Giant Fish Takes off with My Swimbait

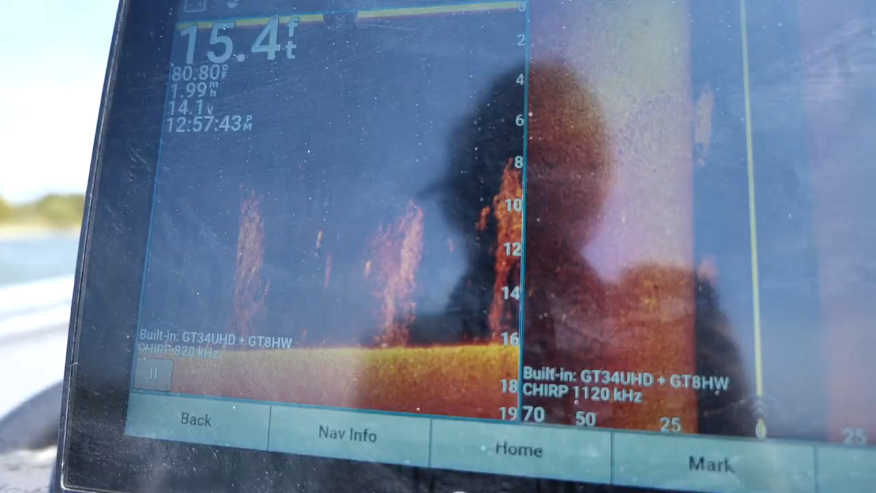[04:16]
On screen: depth 15.4 ft
my and just bait bait on top of
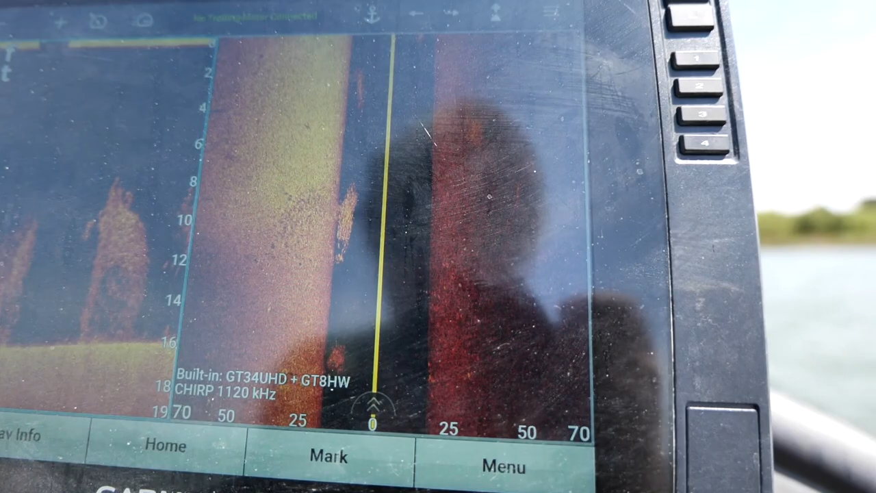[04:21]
bait look at the side scan unit look at them all out there my gosh well that ain't good